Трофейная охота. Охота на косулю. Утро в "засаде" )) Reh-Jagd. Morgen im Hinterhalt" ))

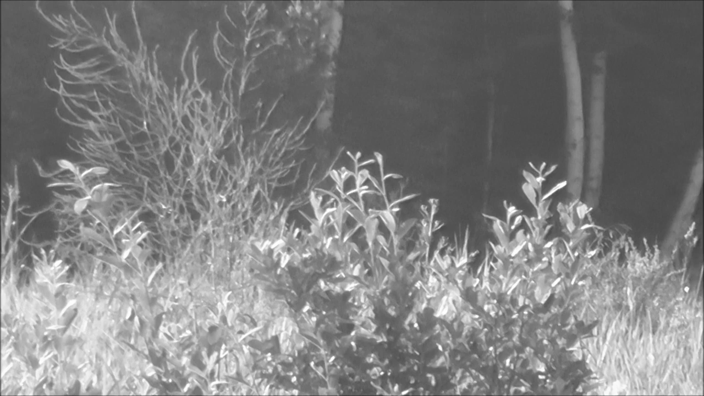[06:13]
или 4 отросточка маленьких там. Чего-то шукается. Чего не пойму.